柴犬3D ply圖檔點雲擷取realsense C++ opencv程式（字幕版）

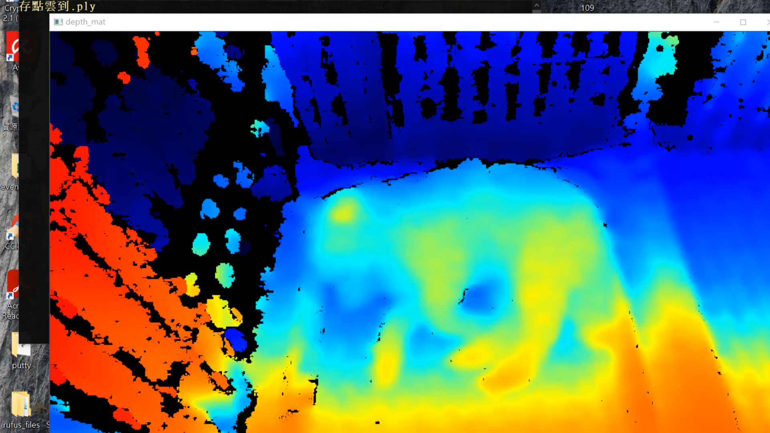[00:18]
那我们现在用我们的深度摄影机对着正在睡着的一个小宠物对着它所以目前說顯示的是它深圖的畫面把它正在動
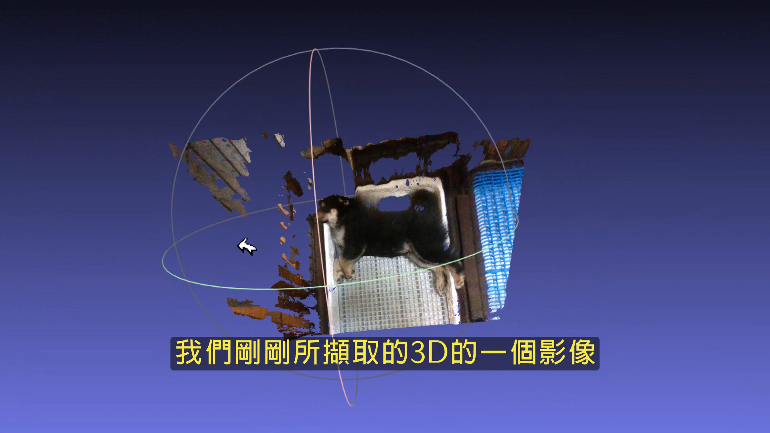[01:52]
是我們剛剛所擷取的3D的一個影像
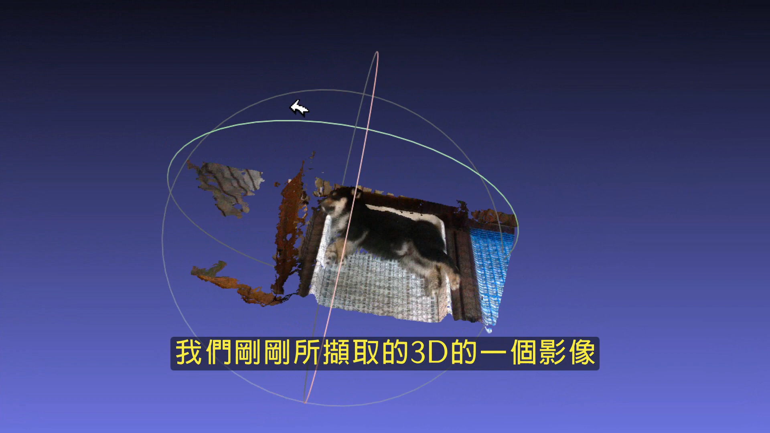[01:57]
好那我們也可以應該可以放大
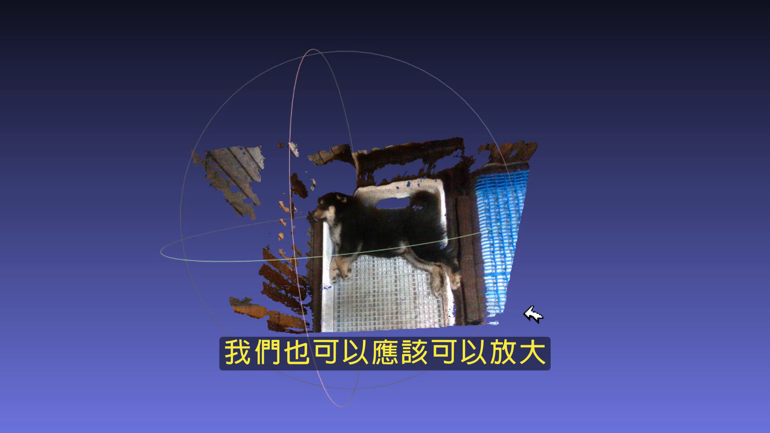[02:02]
View的地方看看滑鼠
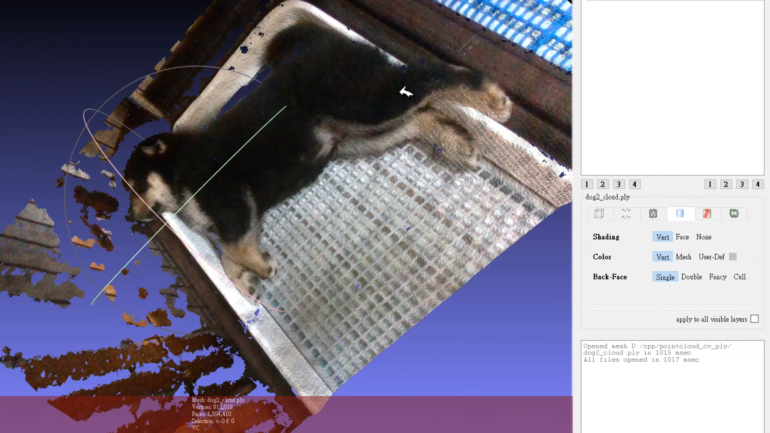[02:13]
滑那可以調整它的一個角度那這邊的話我們Shading的地方是在Vertice我們可以把它改成None那Color的地方
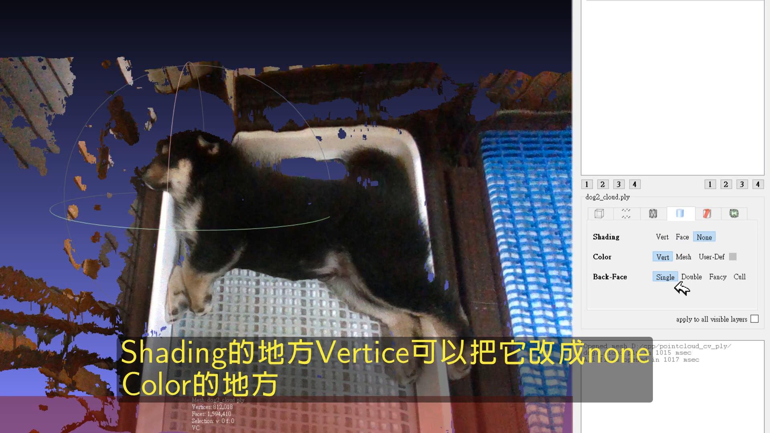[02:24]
第三個選項我們可以把它改成Fancy或是其他的或Double看看它的一個情況
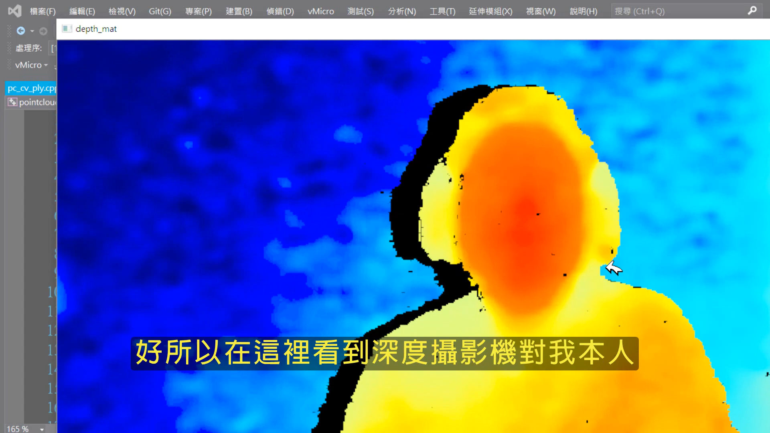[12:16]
好所以在這裡看到深度攝影機呢是對著我本人
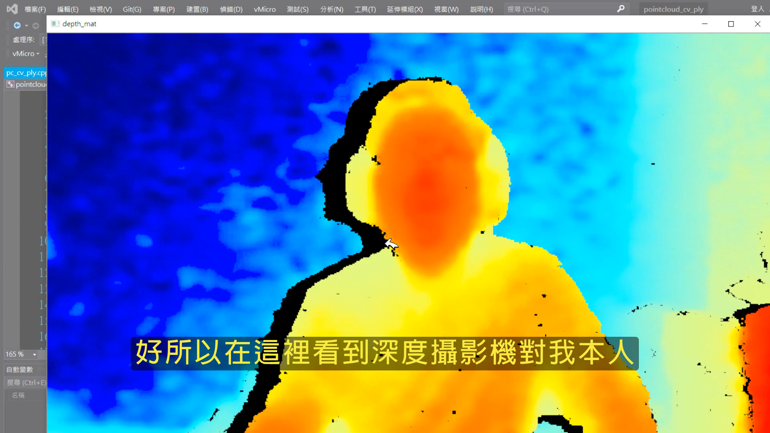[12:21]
好那我們轉感動了一下我們的深度攝影機
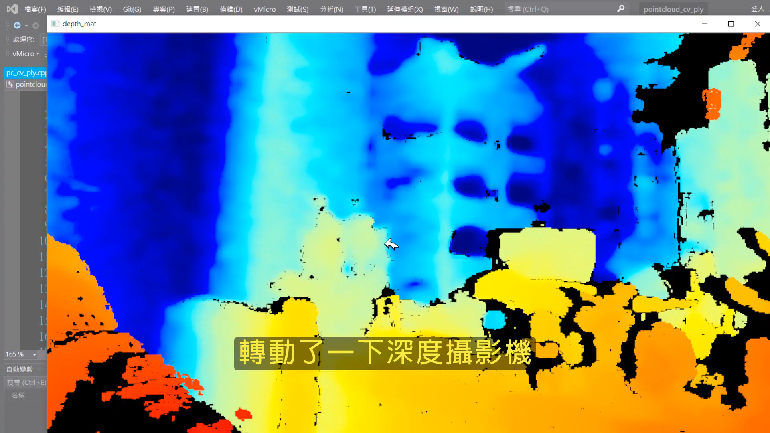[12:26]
所以它這裡所顯示的都是一些深度的資訊
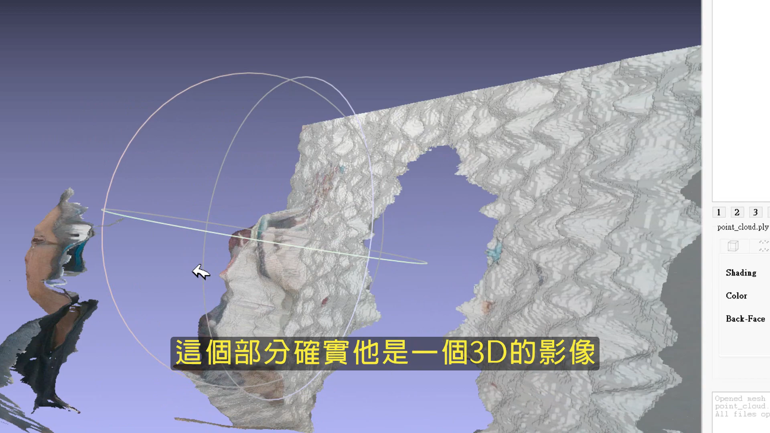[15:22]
確實它是一個3D的一個影像